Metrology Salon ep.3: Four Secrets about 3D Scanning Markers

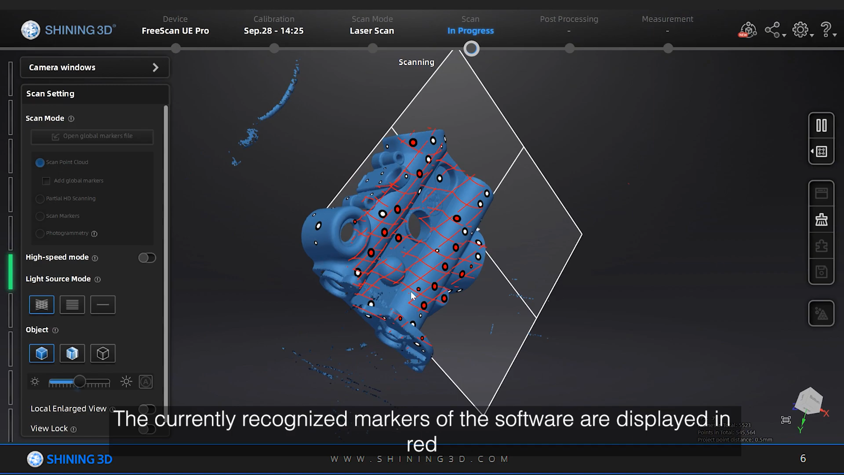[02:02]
which are spliced with previously connected markers to scan the data.
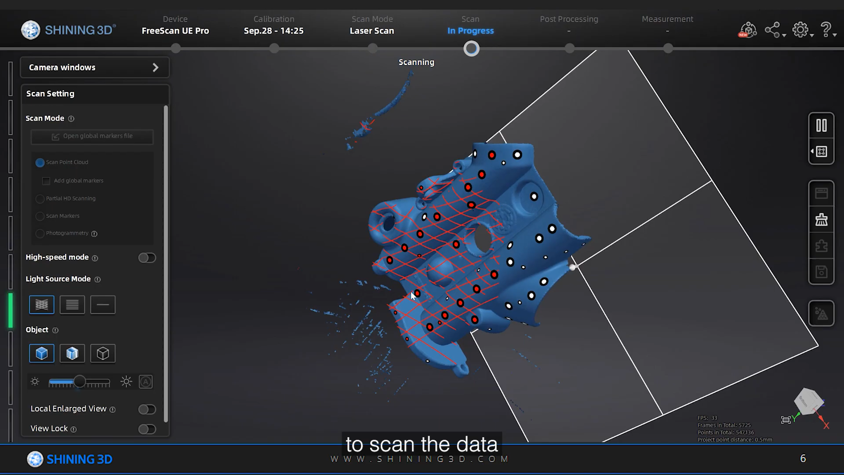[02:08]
Lastly, speak of the distance between markers. The distance can be determined according to the scanning object and scanning mode.
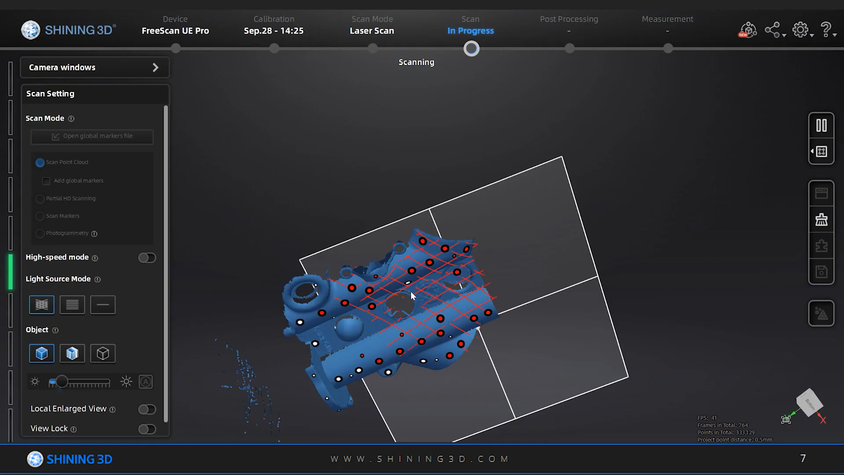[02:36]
In the scan, there is a distance bar on the left.
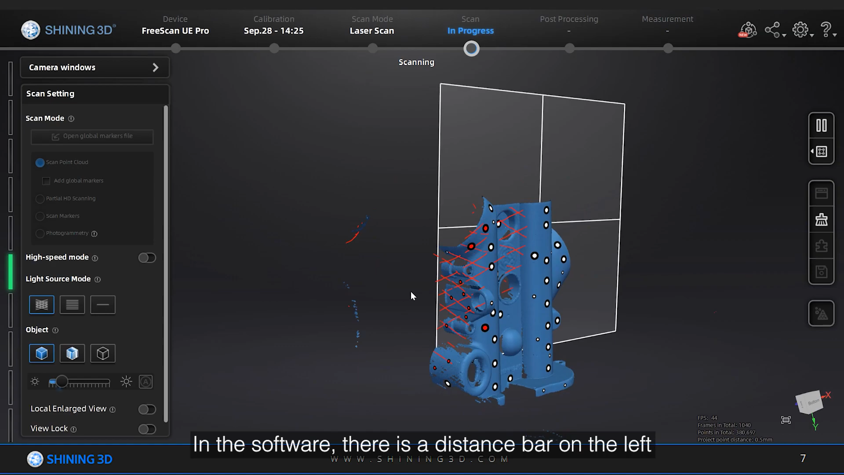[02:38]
When the color is green, the distance is optimal, and when the color is red, the distance is too close.